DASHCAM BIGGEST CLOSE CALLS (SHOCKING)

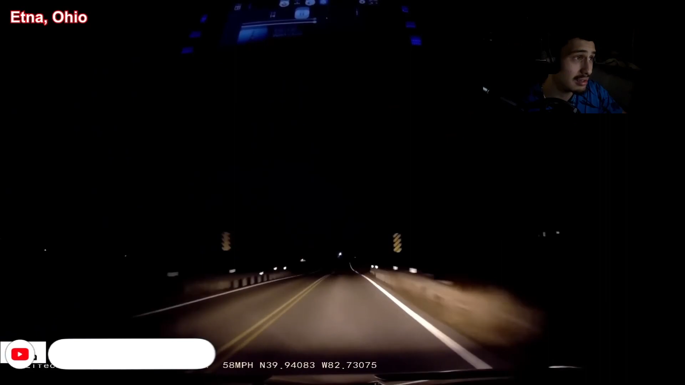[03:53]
Oh, I'm glad nobody got hit. Dude, these roads are freaking... Oh! Dude! Like, with these back roads, bro, they need hella lights. I don't know why they don't do that. It's just straight up a hazard.